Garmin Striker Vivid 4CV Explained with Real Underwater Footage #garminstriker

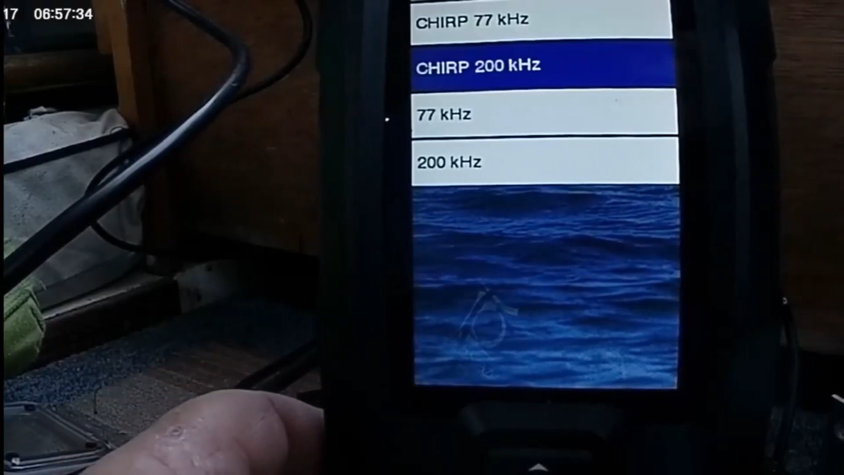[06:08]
kilohertz 200 kilohertz go back and i've changed you see the same with here i'm using chirp 455 kilohertz on my clear view clear view menu it's right there
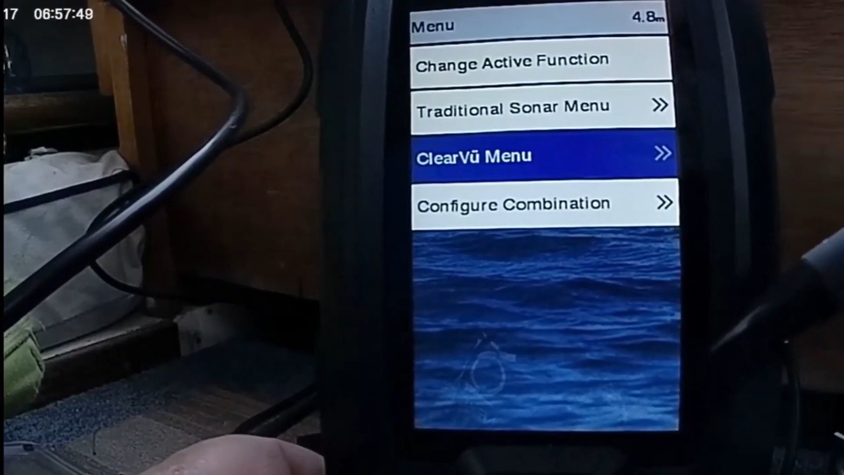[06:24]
oh we don't have to go back into settings it's really simple contrast
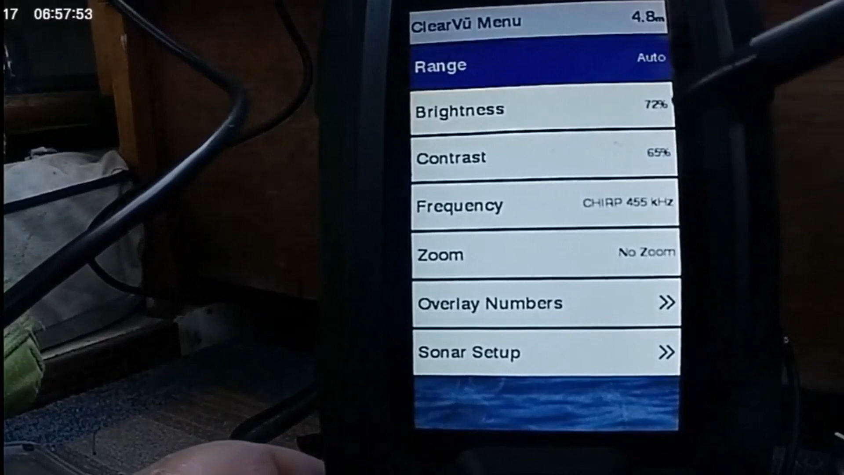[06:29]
these are important your contrast and that all right i want to change my color scheme
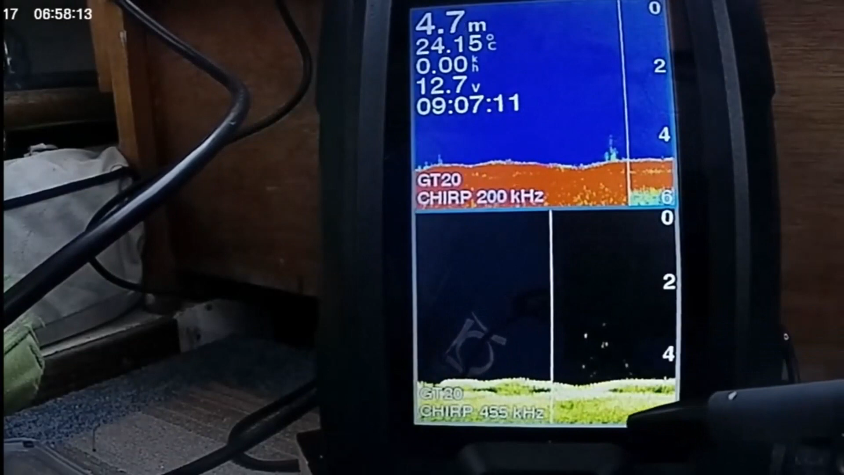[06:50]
On screen: depth 4.7 m, water 24.15°C, speed 0.00 km/h
now that's looking a bit too bright so let's adjust that same again clear view menu
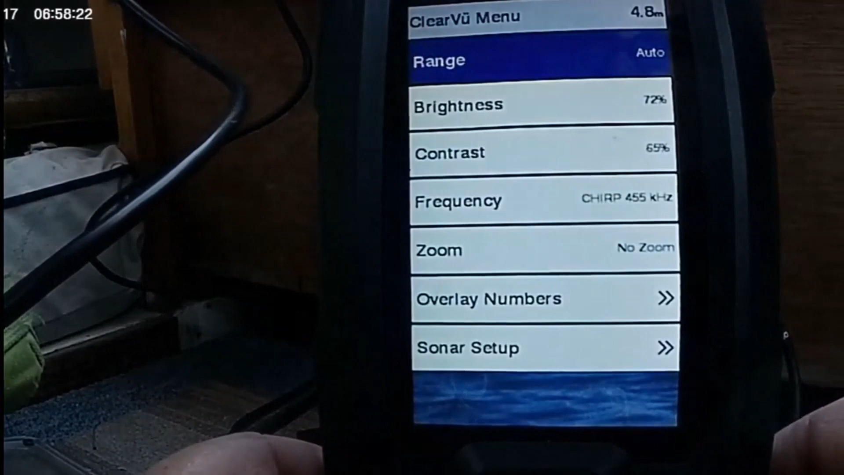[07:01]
brightness all right we're going to go down whoop
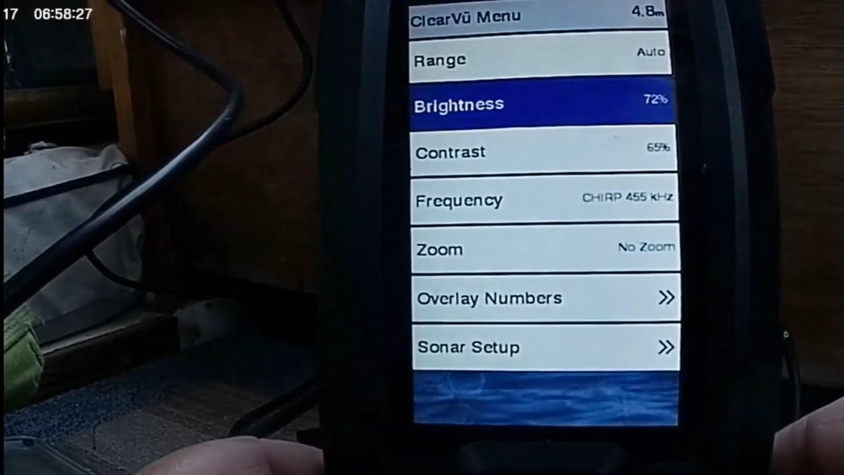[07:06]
wrong button again always i always do that see see i'm getting a darker shade here going down wow that's lovely i love that
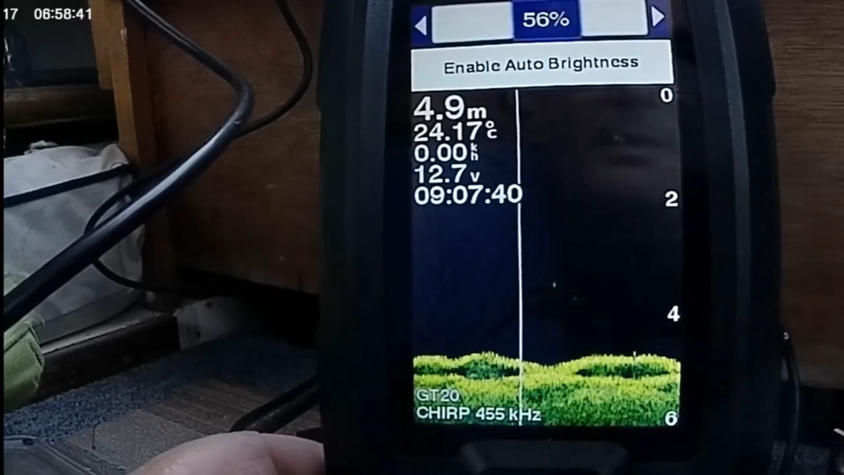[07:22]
On screen: depth 4.9 m, water 24.17°C
look at that don't use this this will give you
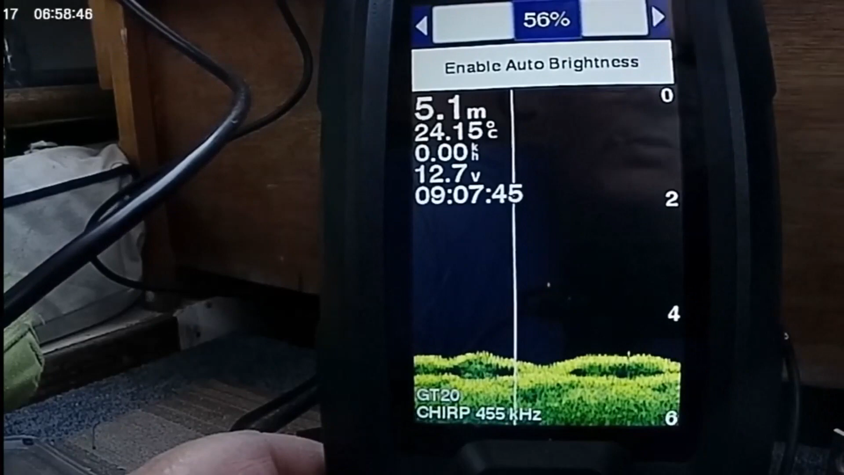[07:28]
On screen: depth 5.1 m, water 24.15°C
what you don't want adjust the settings manually now look at that layout there a nice clear image of your bottom and a nice clear image of your top screen now what's important is some colors give a lot of interference more than others so you gotta really pick and choose to get
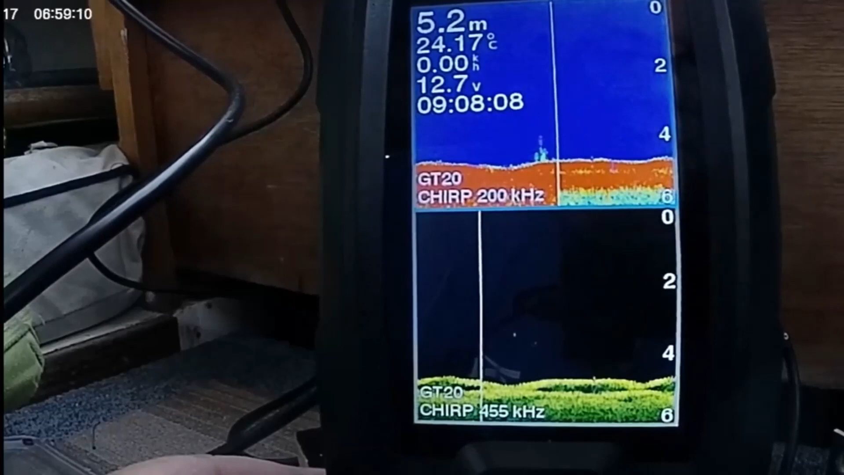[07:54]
On screen: depth 5.2 m, water 24.17°C
the best ones now look at this look how good this screen is looking
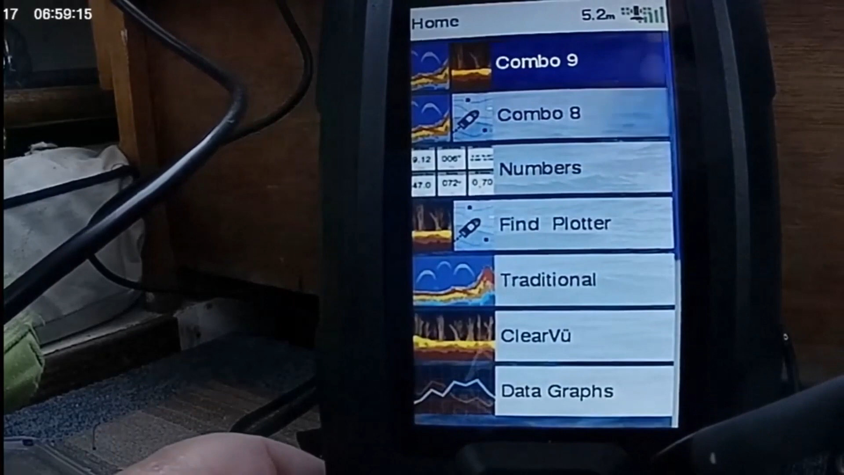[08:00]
look at that look at that wow
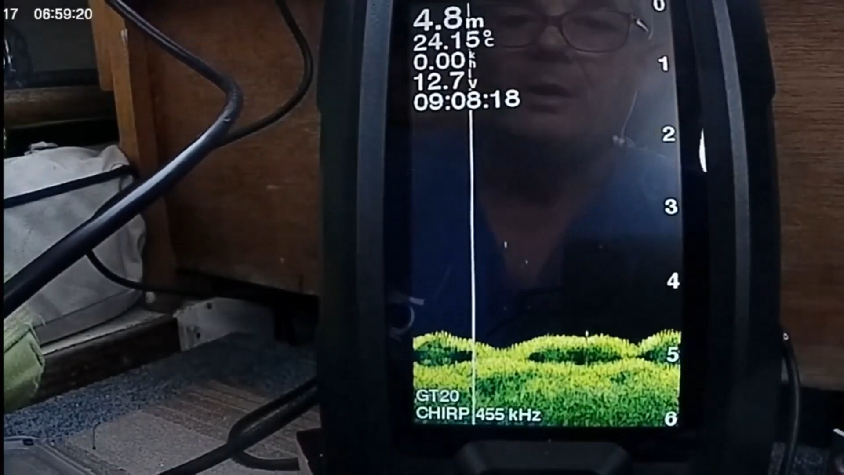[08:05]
On screen: depth 4.8 m, water 24.15°C
i'm on a sandy bottom and this time of the year we get a lot of
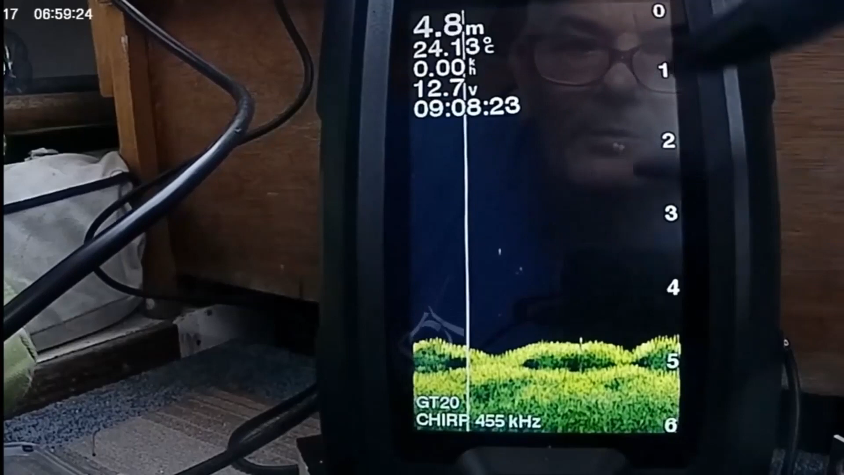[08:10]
On screen: depth 4.8 m
grass growing seaweed i mean now look at those spikes beautiful clear picture let me get a bit closer that look at that look at
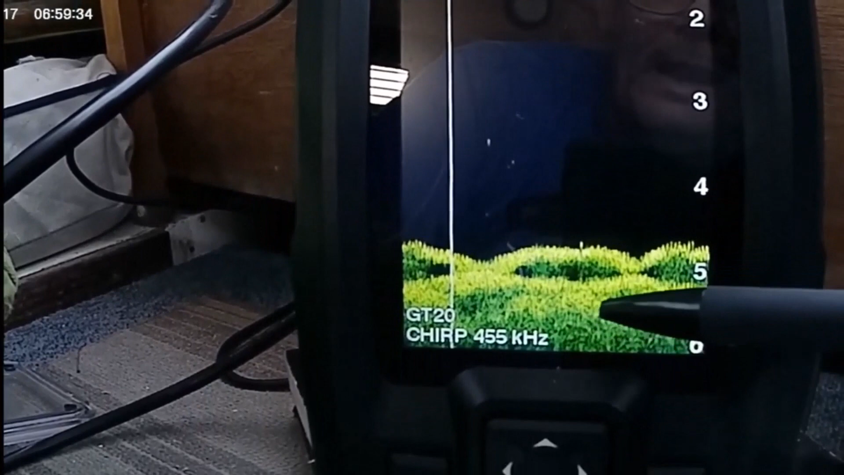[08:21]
that brilliant absolutely fantastic well that's all for today guys i hope you've enjoyed this hope you learned this you got any questions just mark in the comments wow
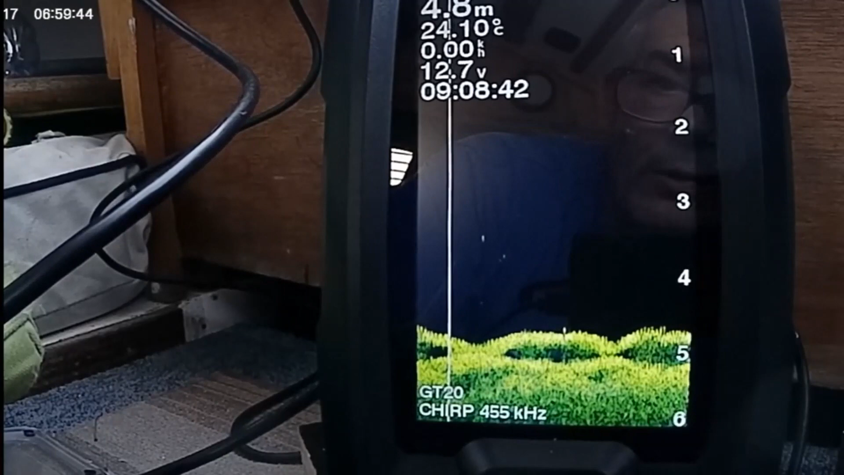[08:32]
On screen: depth 4.8 m, water 24.10°C
that is absolutely amazing i just wish there were some fishing about because i haven't caught anything today bye